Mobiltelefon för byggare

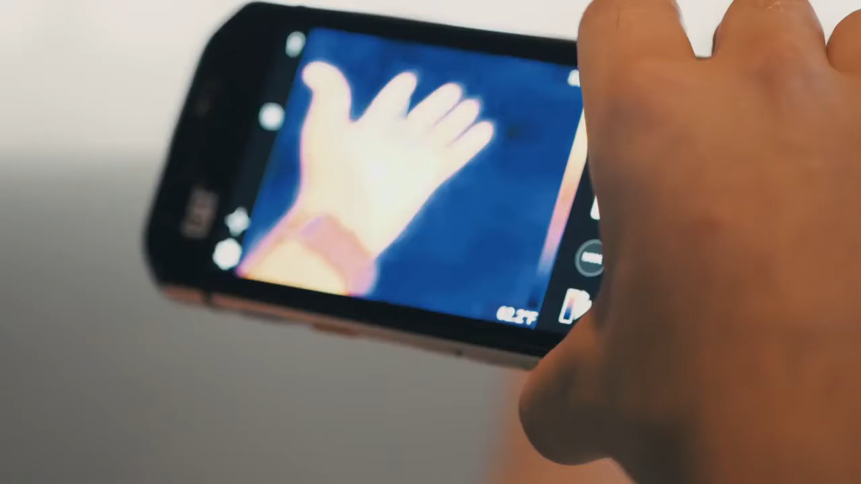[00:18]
It's got a thermal camera built right in. First, let's talk about how seemingly indestructible it is.
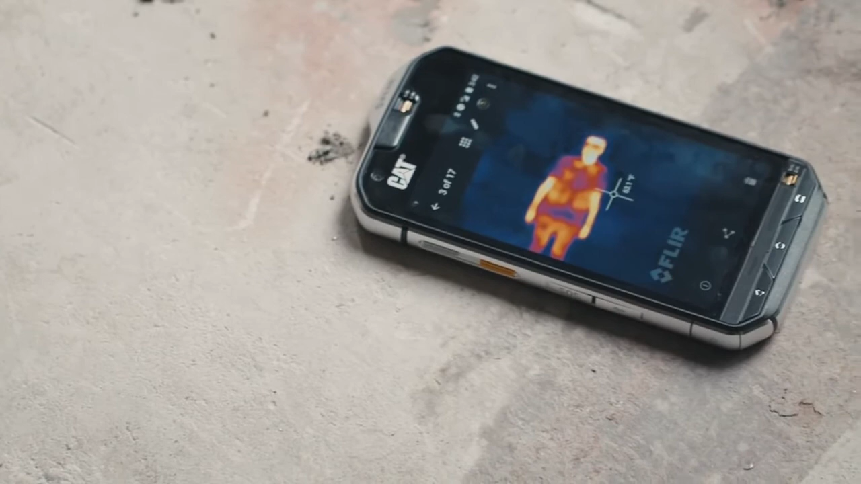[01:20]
Now, it's VGA resolution, so it's not the best, but Bullet, the company that makes the phone, and FLIR have come up with a pretty clever solution on how to make that better.
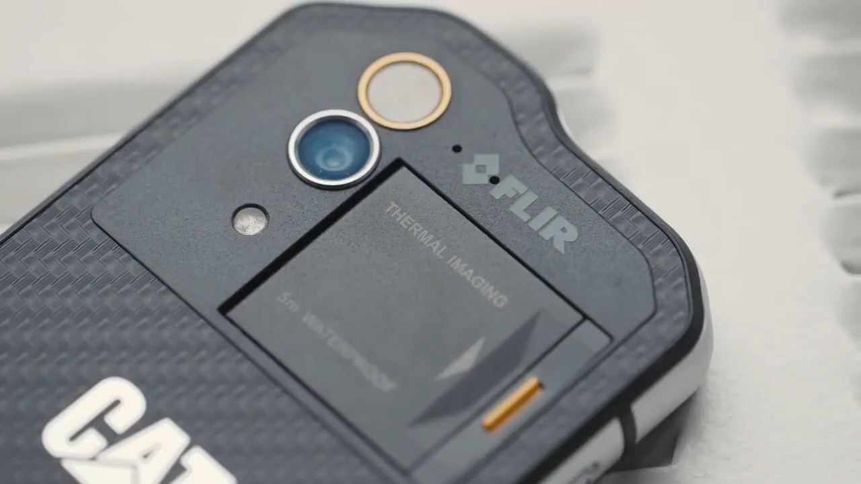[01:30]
There's also a standard 13 megapixel camera on the back of the phone, and they use the resolution from that to add detail to any thermal image that you take. What's really cool about that technology is you can use it in real time,
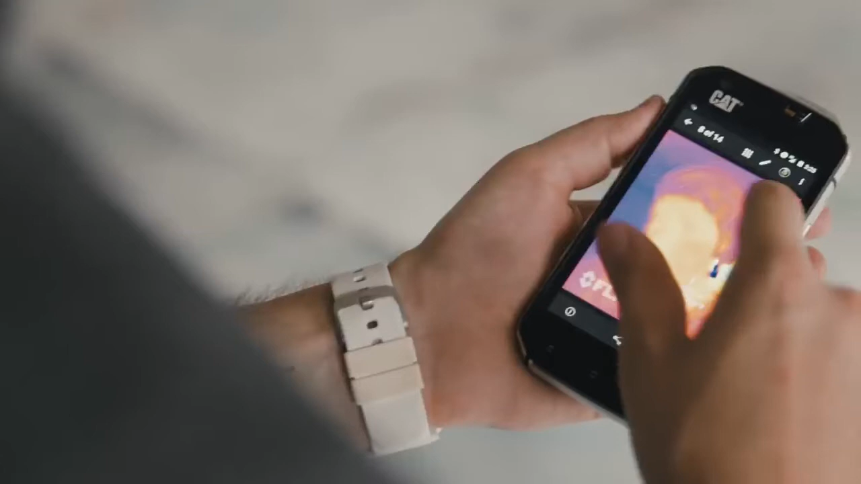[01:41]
but what's even better is that every time you capture a photo, FLIR software is capturing all that rich data, and so you can always go back to it and do a bunch of different stuff with it.
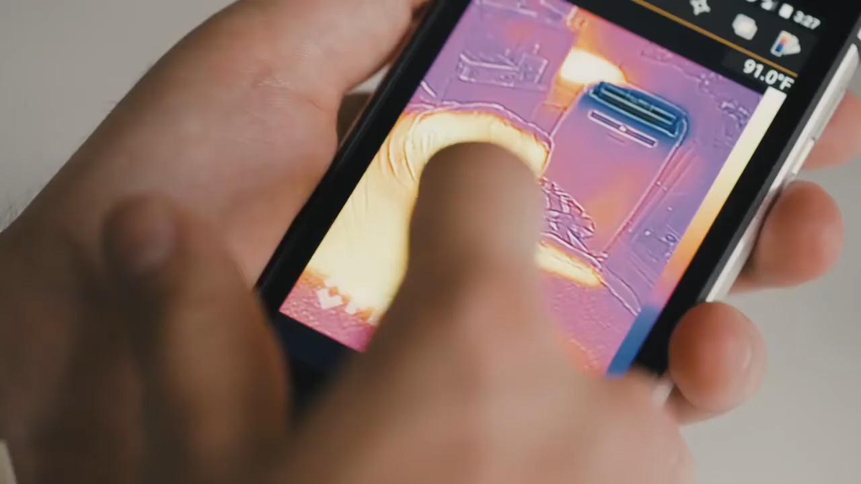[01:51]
You can slide your finger back and forth to see the difference between the thermal image and the regular image,
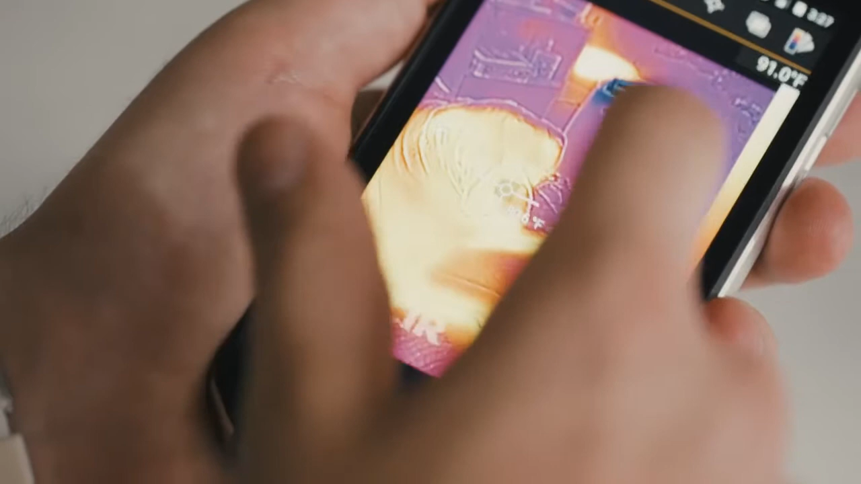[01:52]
or you can drag markers onto the scene and measure the temperature of specific objects.
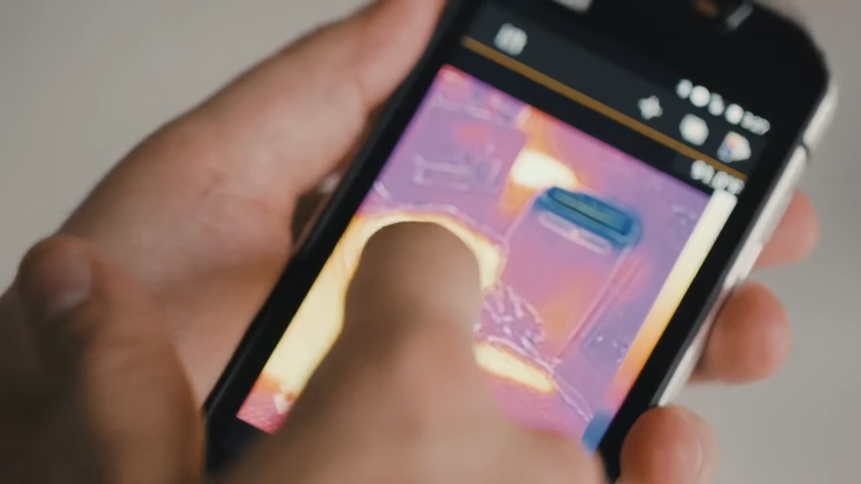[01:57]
Now, you might be wondering, why would I need this technology in my phone in the first place?
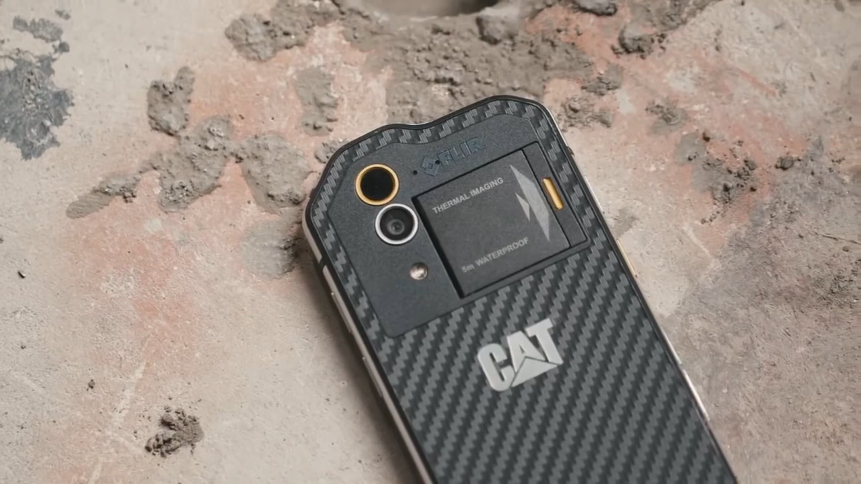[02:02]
And if you're asking that question, then this phone probably isn't for you. I was asking it a lot over the last couple days as I was using it,
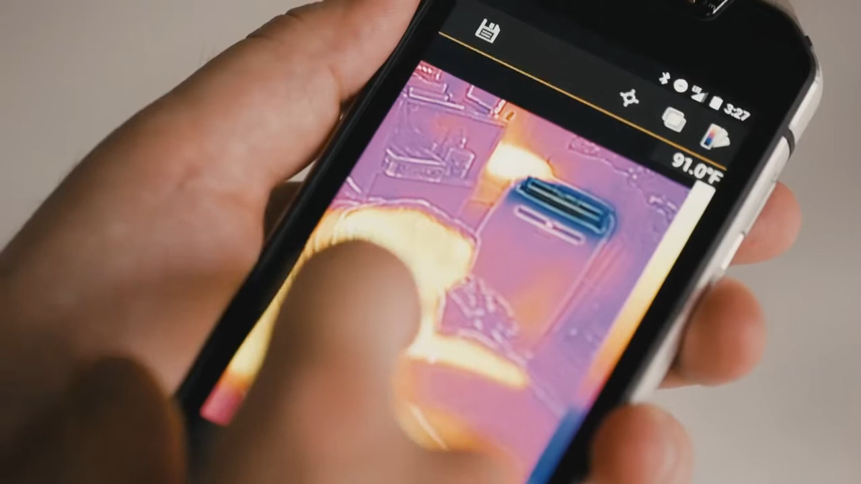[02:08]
and as fun as it was to take the temperature of my dog or make sure that the cold air from my air conditioner wasn't just going right out my apartment window, I didn't really have much use for it.